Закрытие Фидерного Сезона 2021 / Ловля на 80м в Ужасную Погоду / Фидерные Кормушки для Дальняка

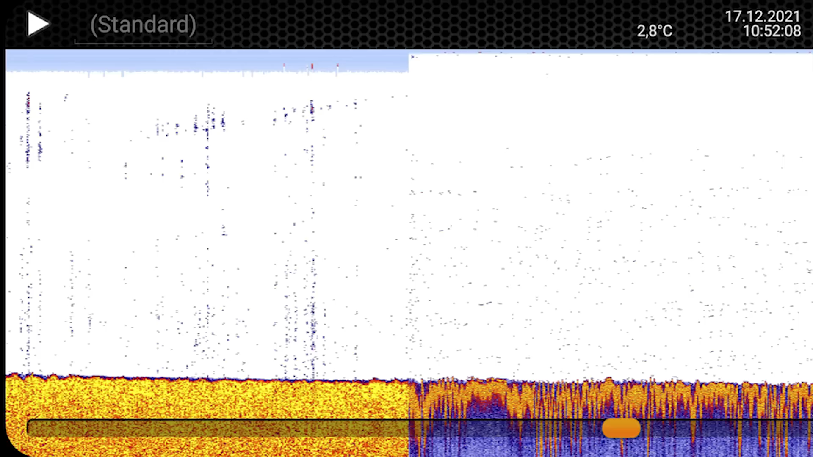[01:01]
On screen: water 2.8°C
По приезду, так как место незнакомое, сразу проверил рельеф с помощью, конечно же, эхолота. Выше по течению здесь ямка есть такая, что-то там 12+. Я немножко ниже ловил.
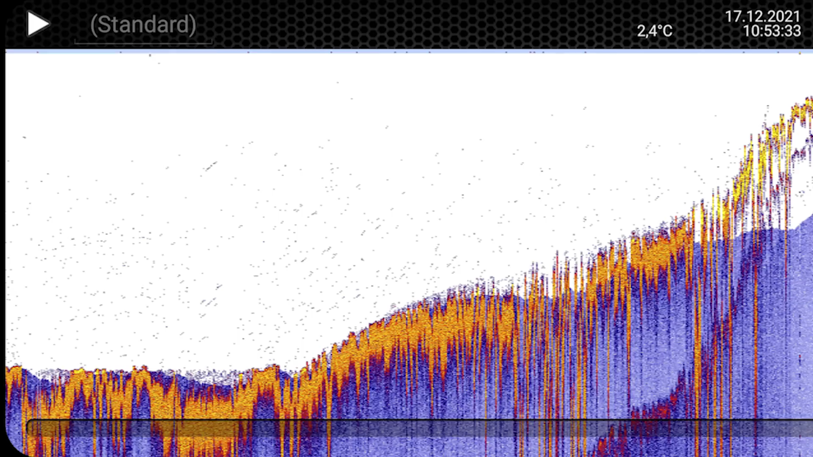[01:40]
On screen: water 2.4°C
Эхолот показал похожий рельеф, что и на предыдущей рыбалке. Бровка здесь довольно далеко от берега. Вот снова дождик.
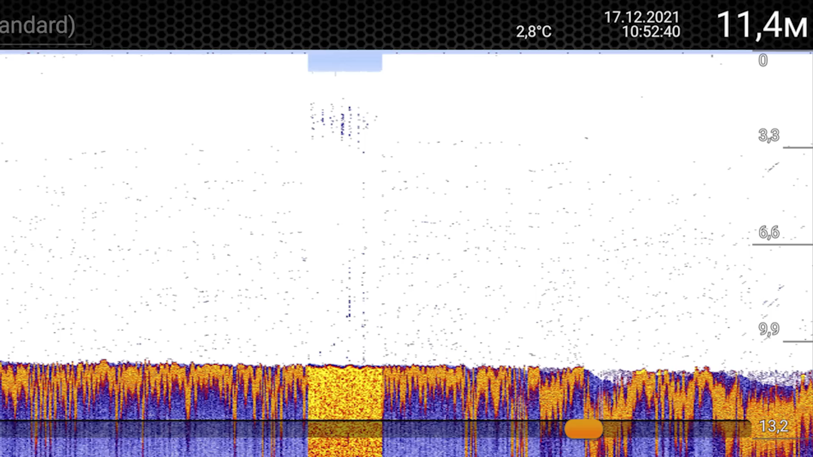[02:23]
On screen: depth 11.4 m, water 2.8°C
То есть приличная ямка. И бровка начинается, эхолот начинает показывать подъем.